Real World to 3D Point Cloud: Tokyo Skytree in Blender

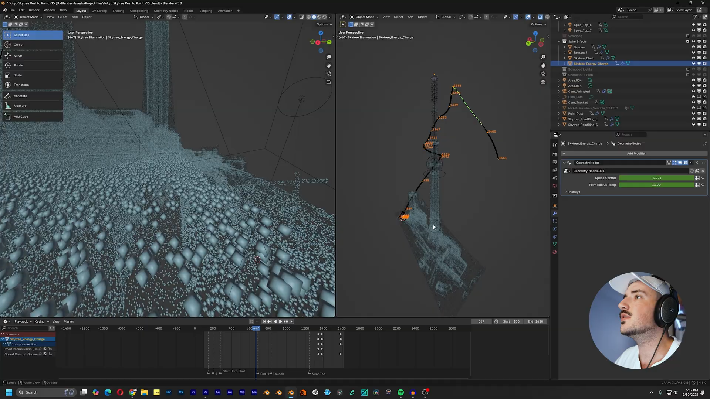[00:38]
it throughout working on this animation i brought in a second window
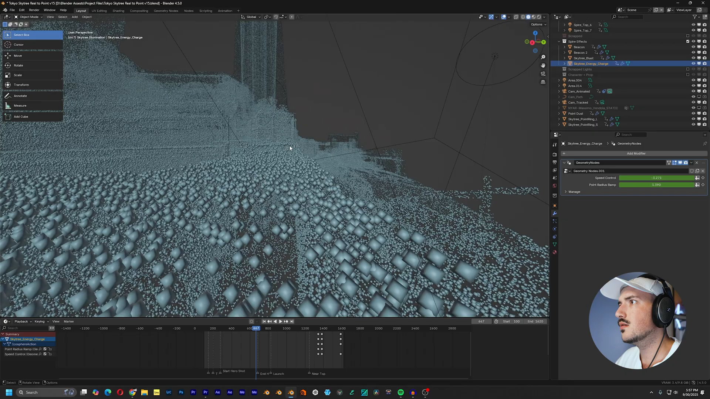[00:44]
so instead of one i had two because here i was spending a lot of time animating
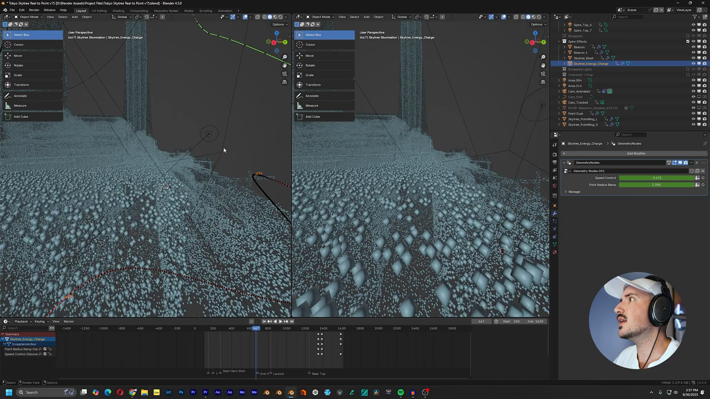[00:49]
and these two views are super helpful because one view i can have locked in for the camera
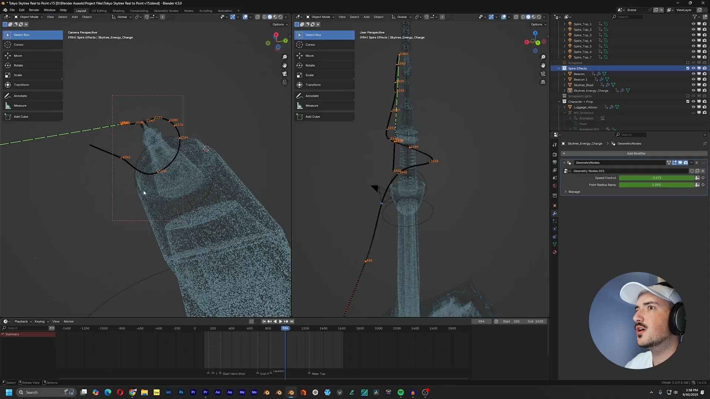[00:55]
and then the other view can just be me freely moving around to get a better view of what i'm
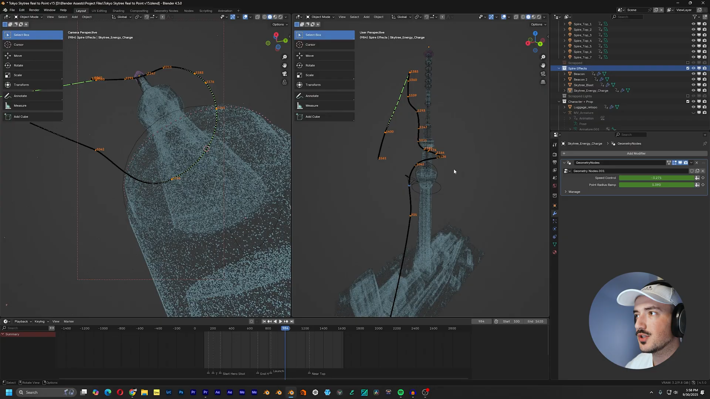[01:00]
actually doing in 3d space if you're pretty new to blender you might not know why all of these numbers are showing pretty much that's motion paths in the object properties it is right here underneath obviously